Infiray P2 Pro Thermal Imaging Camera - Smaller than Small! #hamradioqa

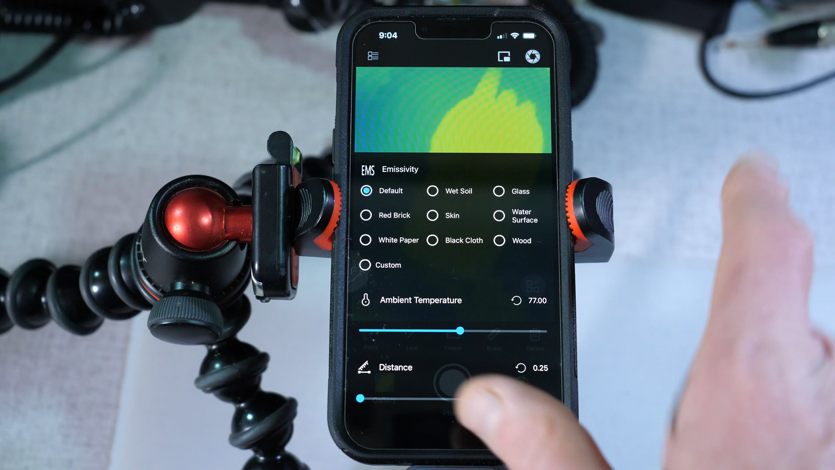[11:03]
at something that we want to kind of, uh, set the, you know, I could set this to the white paper.
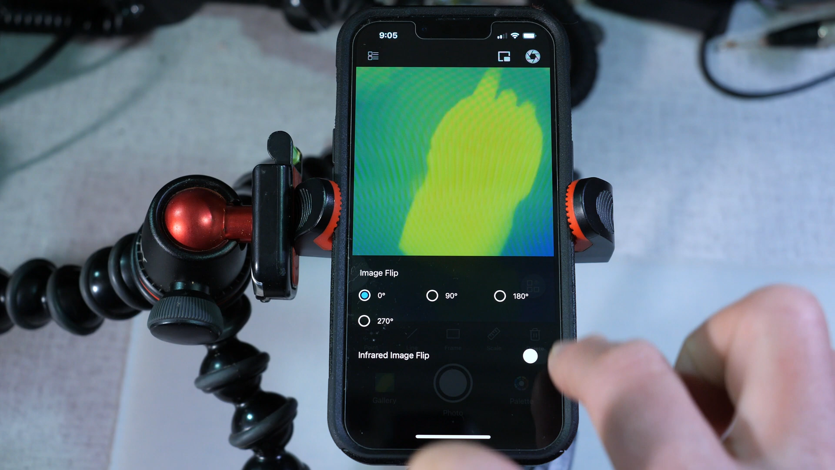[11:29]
Rotate the image, flip the image. So as apps go, I think that, you know, the app here is fairly robust. It offers a lot of features for a basic, uh, imaging, a thermal imaging, uh, camera. It does pretty much, you know, the things you're going to want it to do. And, uh, you can use it for, you know, uh, observation, for measurement, for testing, for diagnosis and troubleshooting, uh, pretty capable little device, a small,
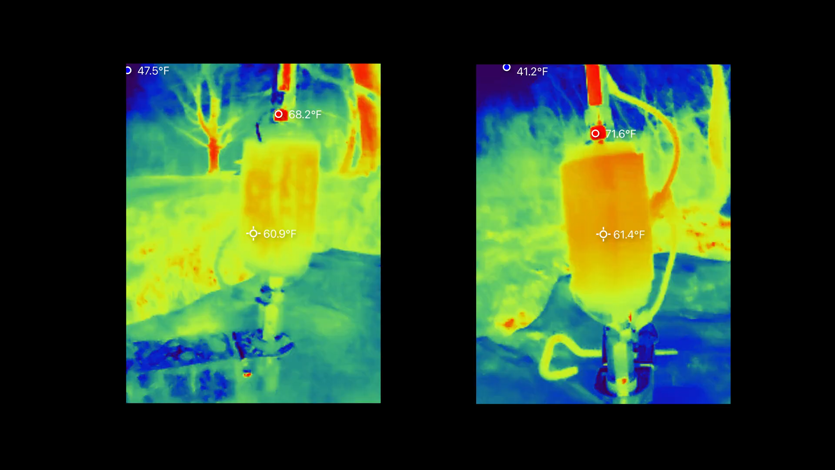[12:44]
Both measurements were taken on different days, but the ambient temperature was the same both days.
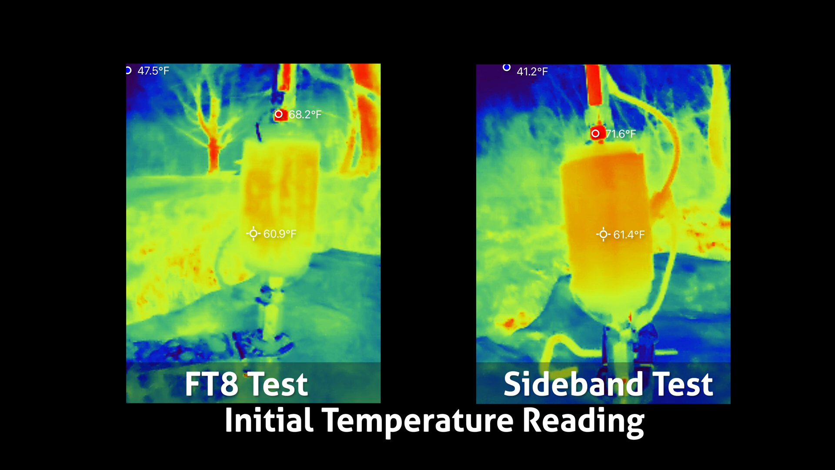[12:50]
The initial temperature of the coil was similar between the two tests. And after 20 minutes at 50 Watts transmit power, you could see a higher heat buildup with the digital communications versus single sideband.
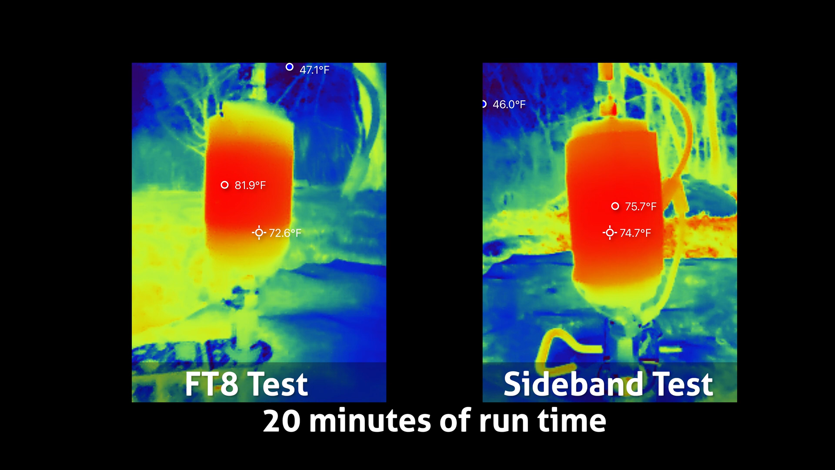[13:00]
That is no way a scientific analysis of the coil. Just an interesting illustration of the capabilities of the imager.
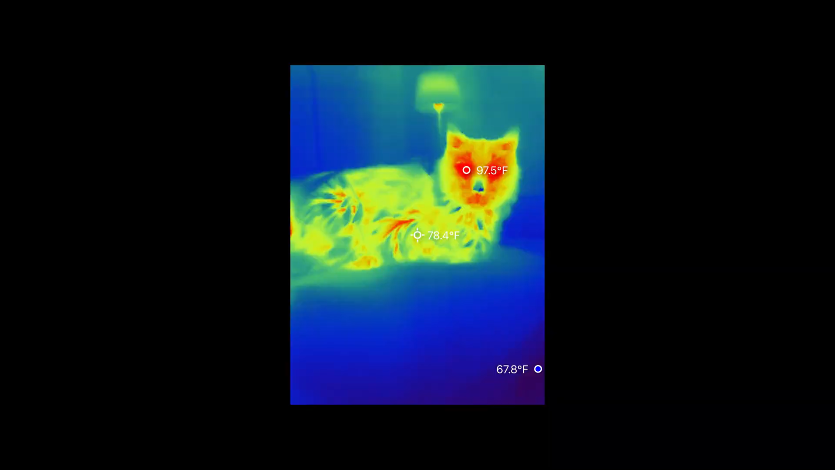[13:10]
For fun, I pointed the camera at the cat. Detecting an elevated temperature in people would also be another use of this camera.
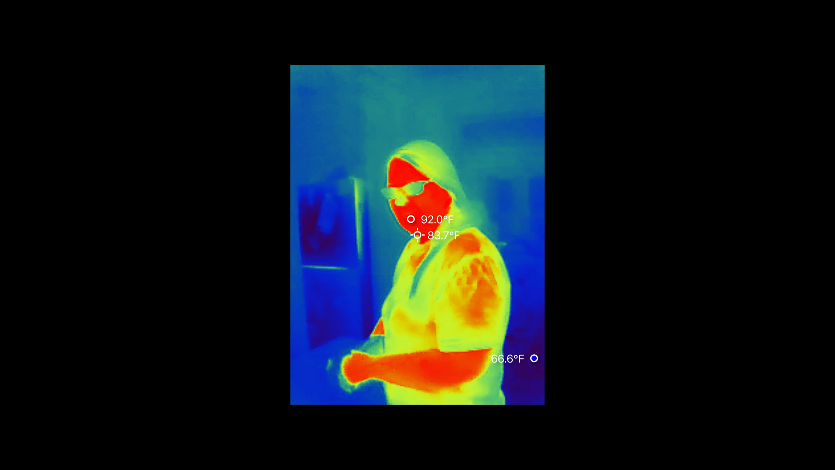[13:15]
You could also use this device to find thermal leaks in your house as a night vision device.
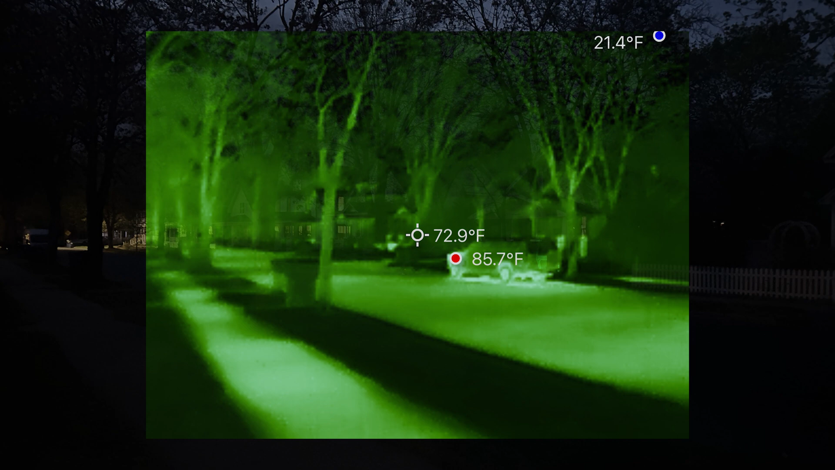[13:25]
On screen: spot 72.9°F, max 85.7°F
mostly due to the fragility of the device itself. And finally, I thought maybe, uh, cooking would be a good application. I could use it to sense if I had a ripping hot pan.
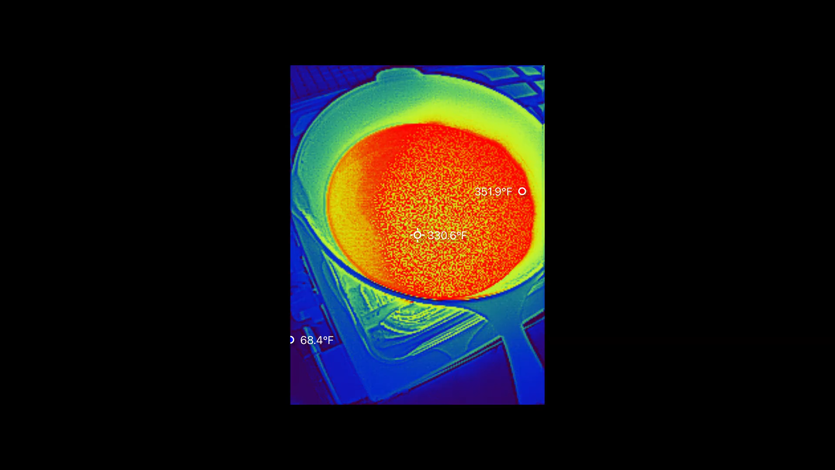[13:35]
On screen: spot 330.6°F
It certainly works on that regard.
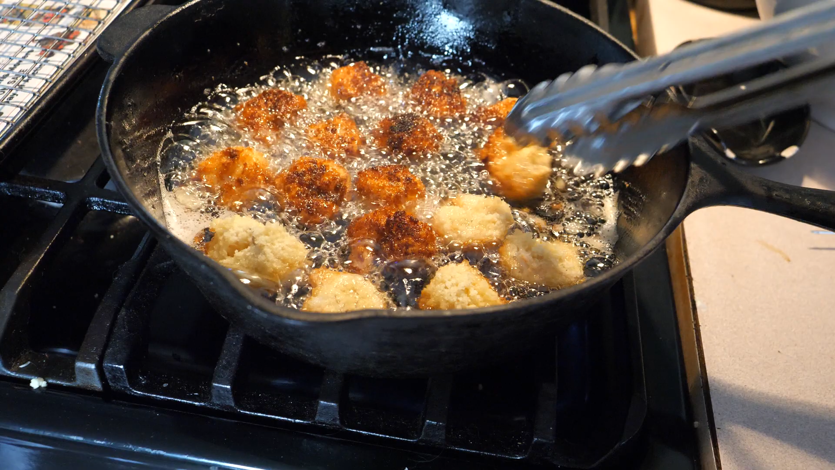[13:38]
I could accurately tell the cooking temperature of my hot oil,
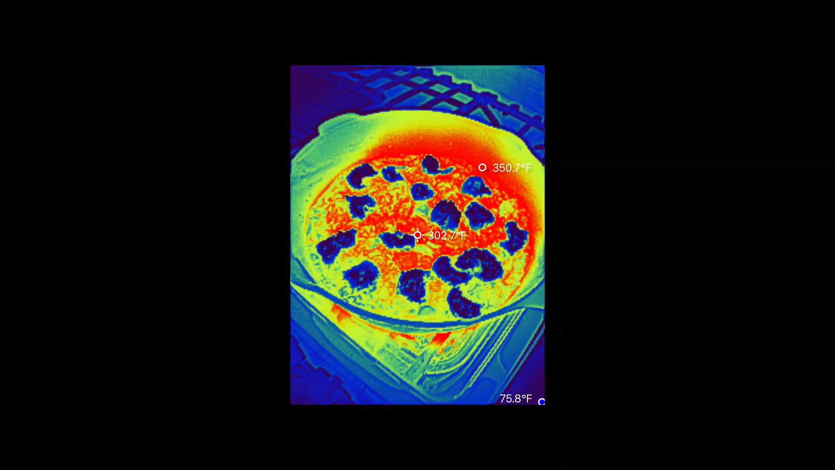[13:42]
although, uh, the burn protection engaged multiple times while trying to cook with it. So, you know, this is an interesting trick, but I think I'm going to stick to a more conventional thermometer while cooking.